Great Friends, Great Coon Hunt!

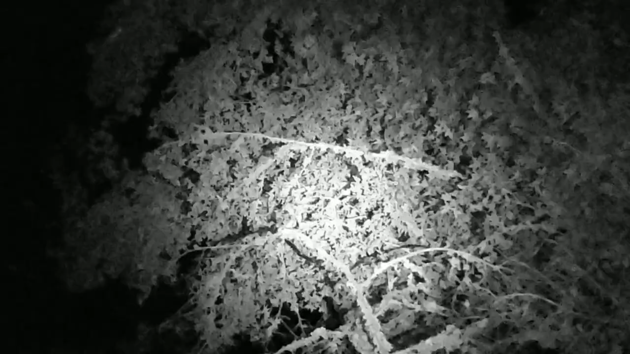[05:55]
see if we can encourage him on tree a little bit all right guys i'm not sure we can get on camera but daniel actually just seen three coons